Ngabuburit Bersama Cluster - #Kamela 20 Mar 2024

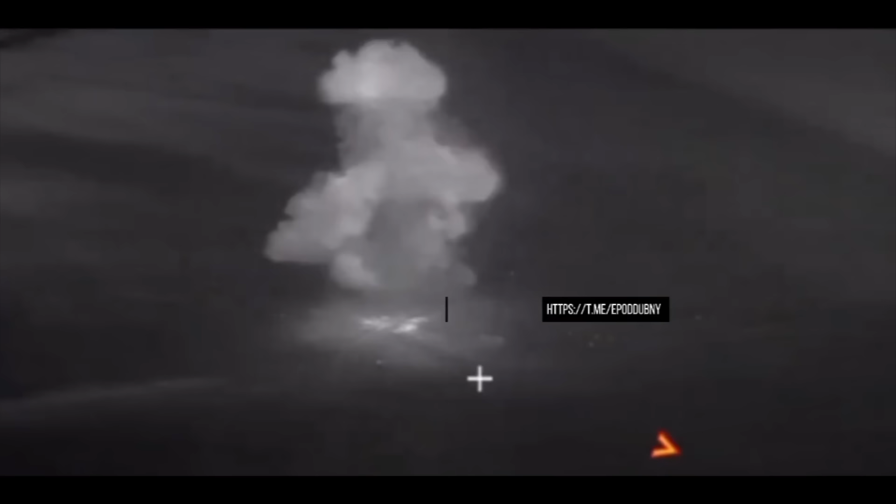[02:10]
Dan walaupun kita tidak bisa melihat dengan jelas hasil akhirnya, karena video ini adalah video termal Tapi, berdasarkan pengalaman yang sudah-sudah, bagaimana akurasi dan daya rusak dari Iskander,
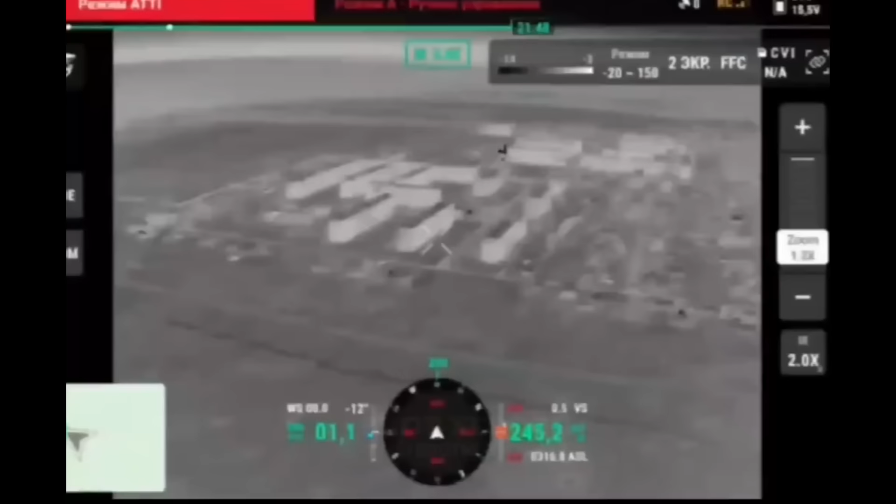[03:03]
Ini adalah kompleks bangunan yang ada di kota Jasivyar, di mana bangunan yang ini, dikatakan oleh pasukan Rusia, dijadikan sebagai markas oleh pasukan Ukraina Kemudian, BOOM!
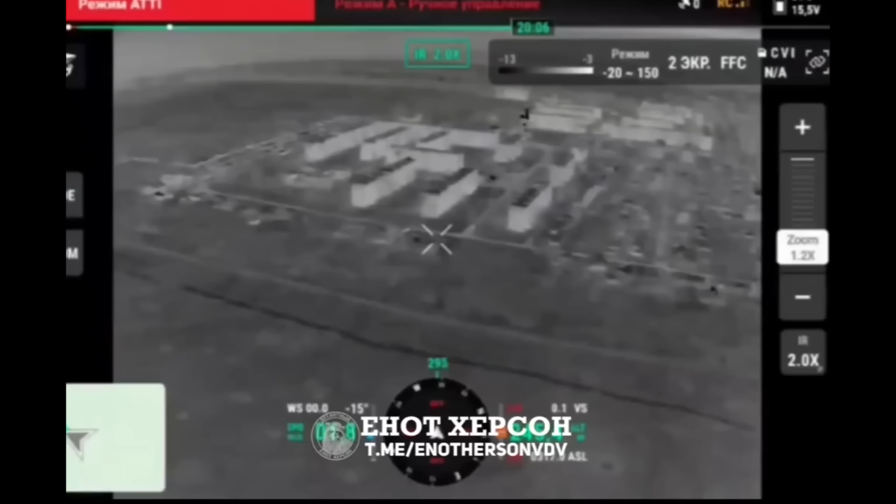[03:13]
Sebutir FAB-500 datang menghantam bangunan itu Tentu, dengan hantaman seperti itu, dan daya rusak dari 500 kg bahan peledak Pasti membuat apa yang ada di dalam bangunan itu langsung luluh lantak Dan jika ada pasukan Ukraina di dalamnya, sudah pasti mereka berpindah Medan Laga
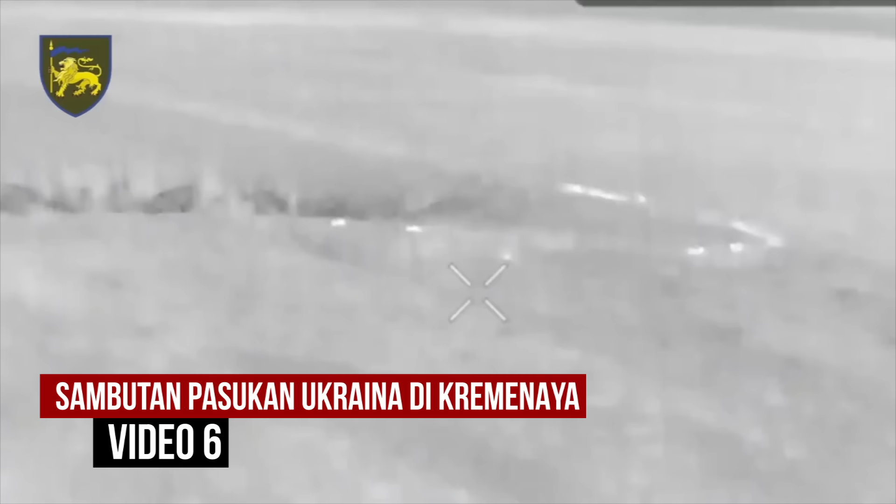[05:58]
pasukan Ukraina Terhadap sebuah rombongan formasi serangan pasukan Rusia Di sekitar wilayah hutan Kremenaya Provinsi Luhans